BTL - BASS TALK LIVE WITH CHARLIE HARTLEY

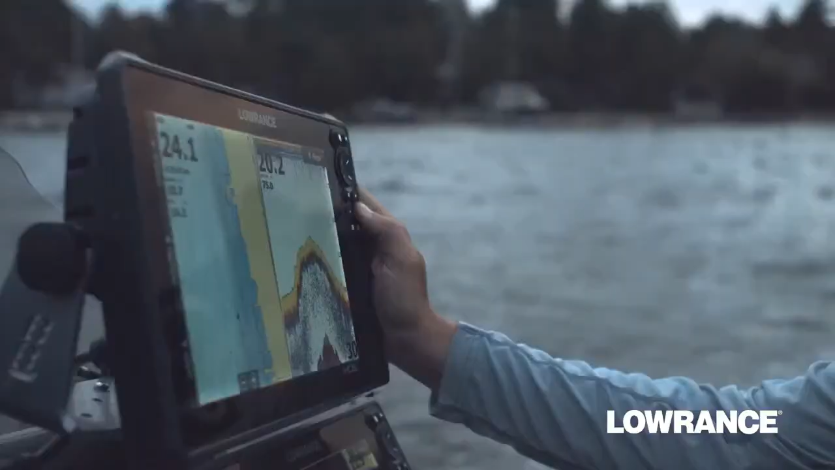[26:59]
From sonar and trolling motor to navigation and networking.
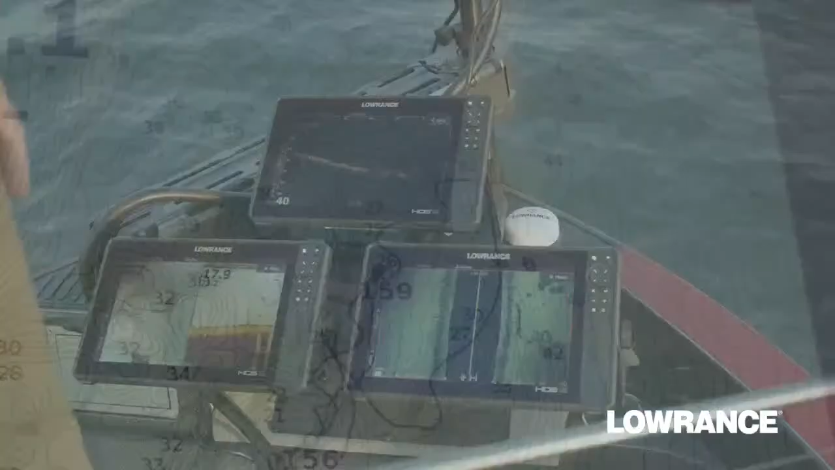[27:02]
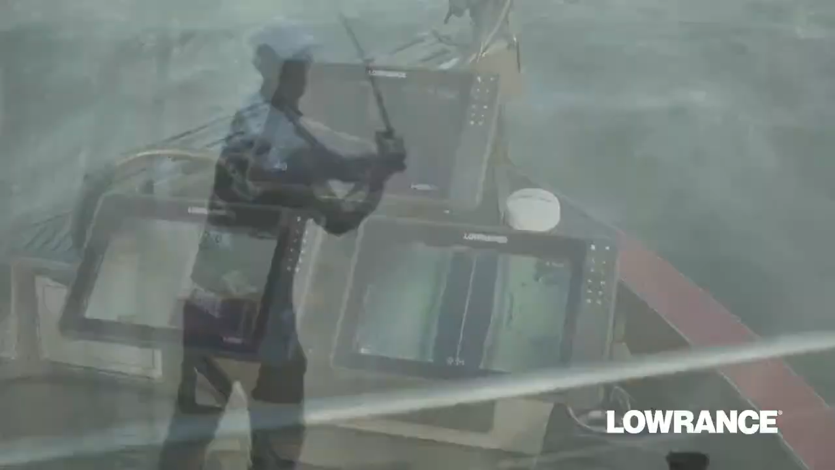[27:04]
To fit the way you fish.
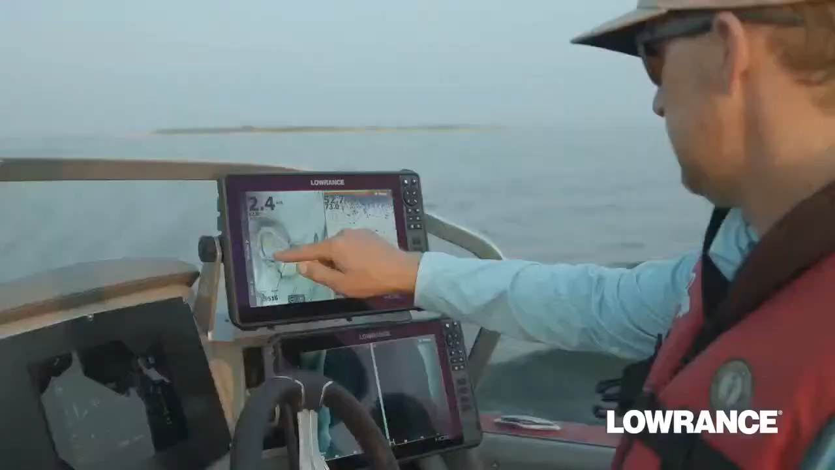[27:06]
All with touchscreen control from HDS Live, the heart of your system.